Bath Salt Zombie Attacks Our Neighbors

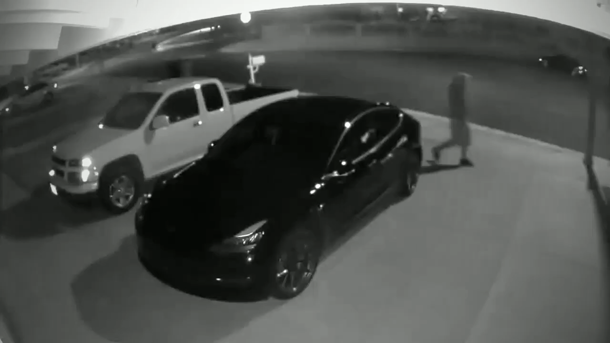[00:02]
There he comes, look at him, tweaked out, burp,
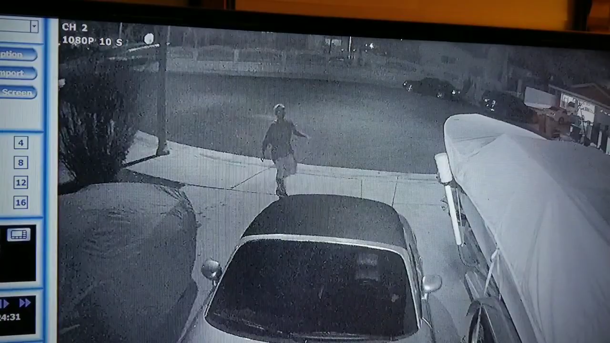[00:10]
burp, burp, burp, burp, can't keep my hand still, is this my wiener, let me slide through here, oh yeah look, Sketchmo, let's go to five,
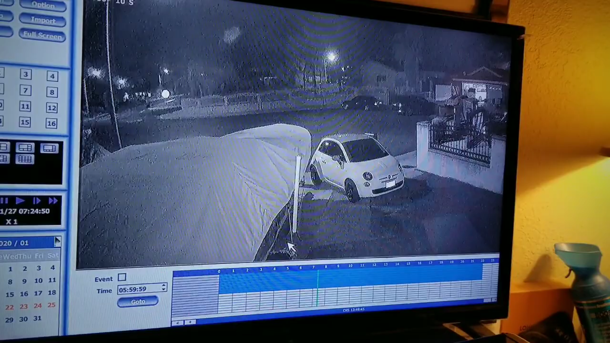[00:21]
what is he doing?
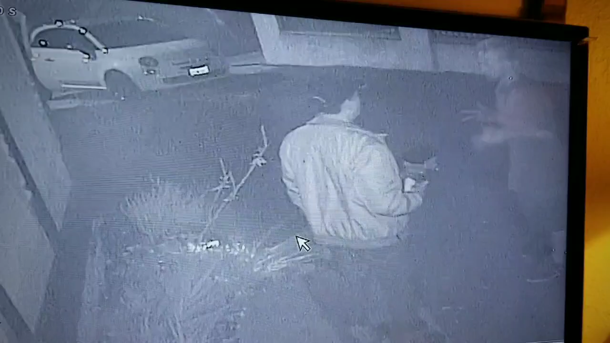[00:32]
Charlie, you're just looking at him like, what the fuck, yeah, you got him right here, he's getting to my door, yeah, there he is, look at him, this fucking guy,
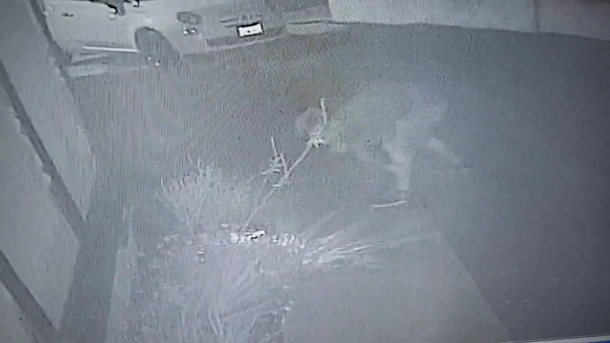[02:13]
he's just scratching himself, oh, he's got an itch, maybe he's got poison oak, I got it too, this guy, what the fuck, okay, let's go for you, eyeballing your car, mm-hmm, it is going to get tricky, yes, you know, he goes over, we can't really see, there's no front door view, no, what's he doing, is he playing ball,
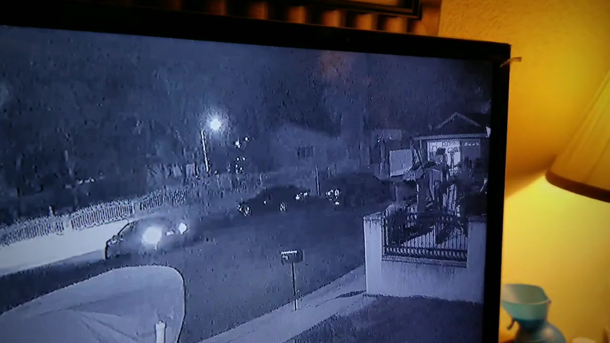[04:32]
there he goes, yeah, see, he's approaching him, right, and they're telling him to leave, and he ain't leaving, there you go over there, there you go, here I come, come on dude, you gotta go,
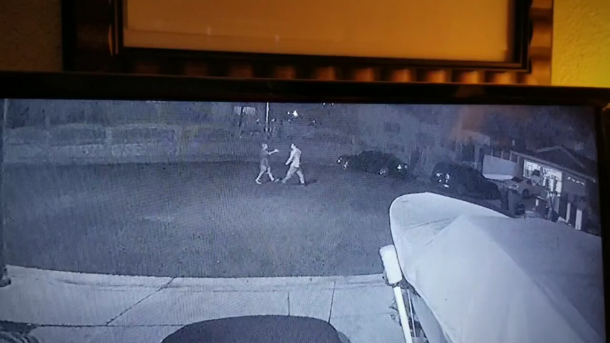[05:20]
so now he wants it, look, he thinks he's bad now, look, right,
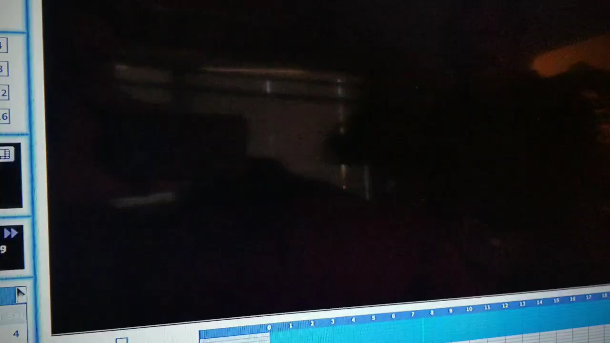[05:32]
we got the dog, let me see from five, here we go, bow, bow, bow, bow, bow, I get him around the pole, bow, bow, bow,
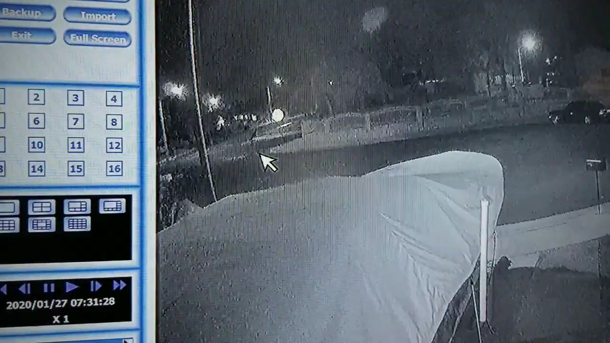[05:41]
I socked him up right there, pretty good, let's back it up a little bit, on this one, yeah, I need a camera, I need a camera cover, to look over the side, I said, he's over here, dodging like Muhammad Ali, and shit,